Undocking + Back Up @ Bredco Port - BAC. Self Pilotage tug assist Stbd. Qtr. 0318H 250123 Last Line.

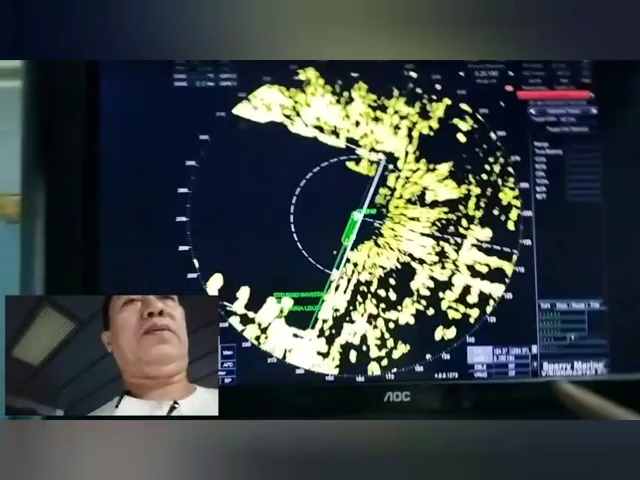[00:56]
We are here, then we will be maneuvering here, turning to the side,
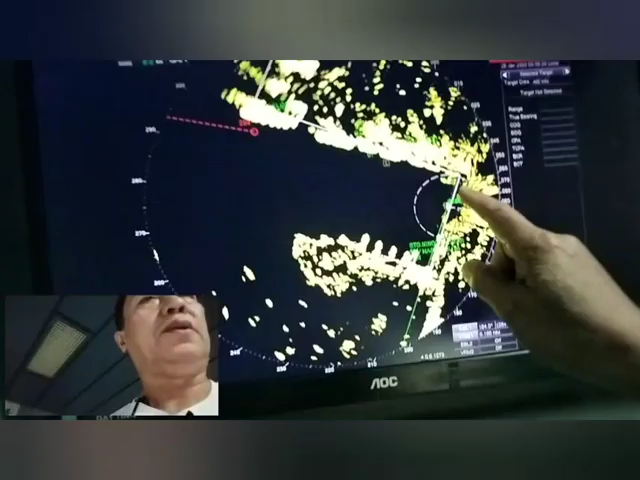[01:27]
Yeah, this will be going outside there, and this is already the start of our course line outbound.
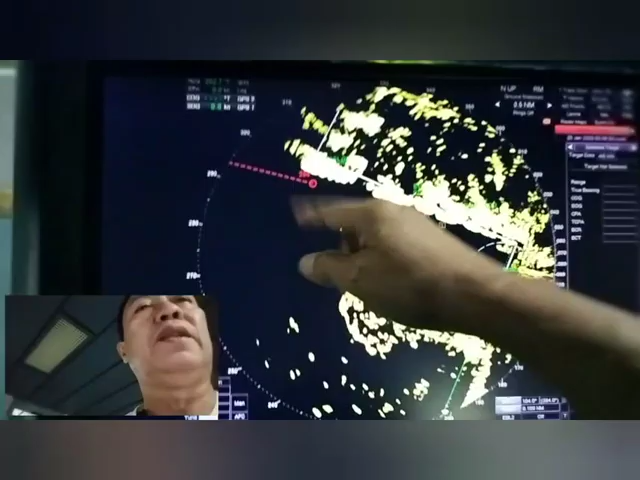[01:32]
This is it. We are now singling up, forward and up.
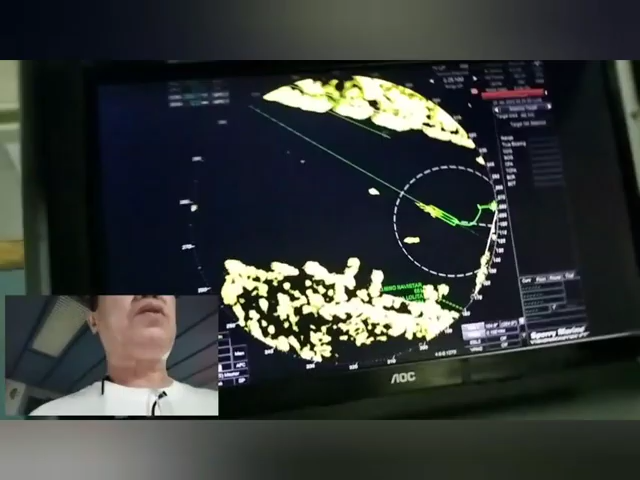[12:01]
Oh, that is our maneuver there. That is our maneuver. We open up the up station, then
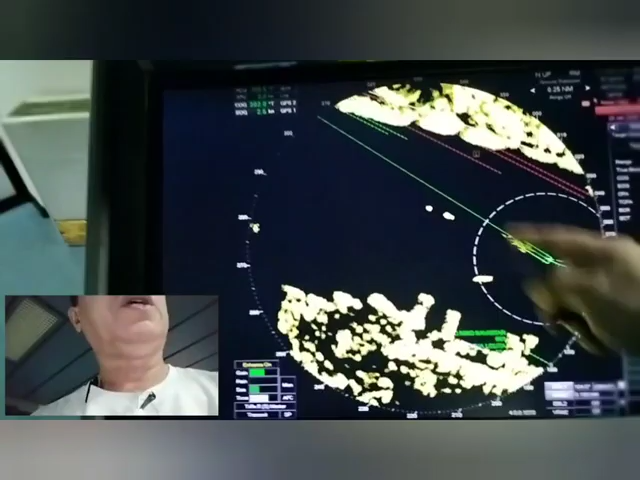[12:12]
we turn to this one. We have tugboat assist but no command for the tugboat, yeah?
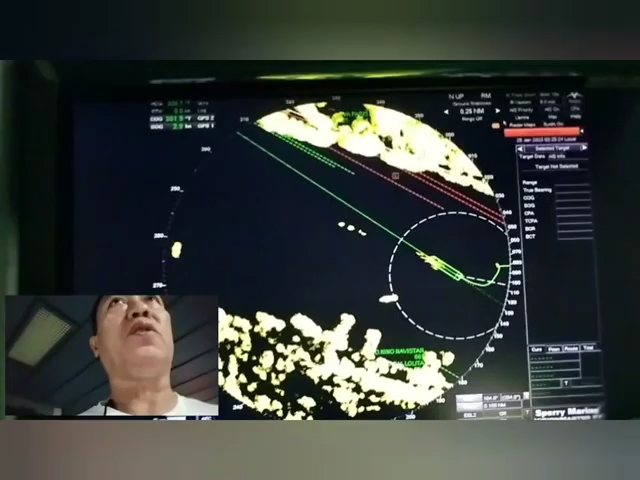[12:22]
Because this port is compulsory tugboat in this port. Oh, we are now in this area here.
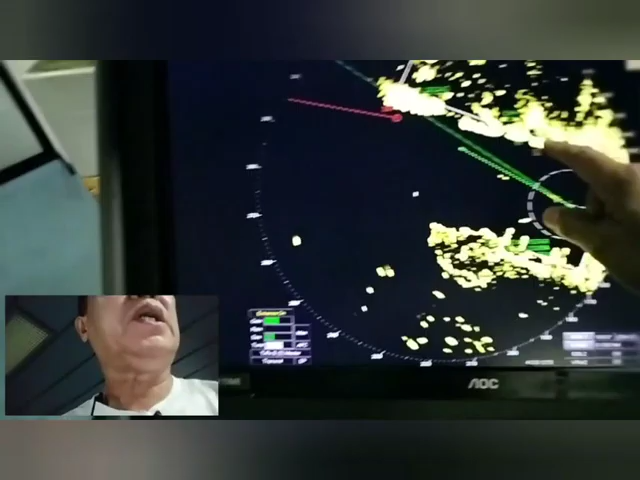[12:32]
We have 1, 2, 3, 6 vessel, sir.
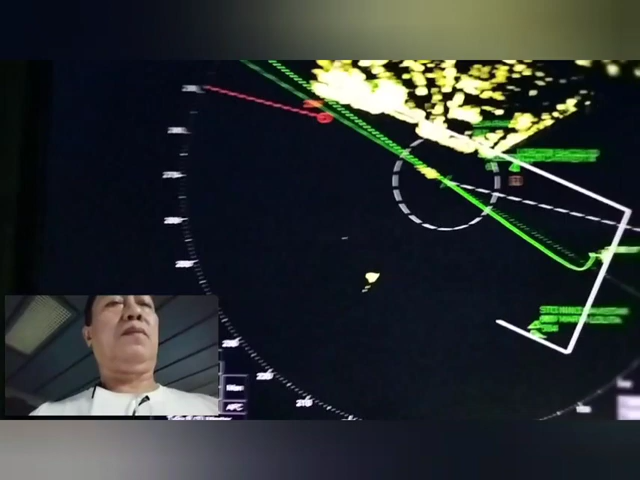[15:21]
298. We're coming from this area here and now going to this.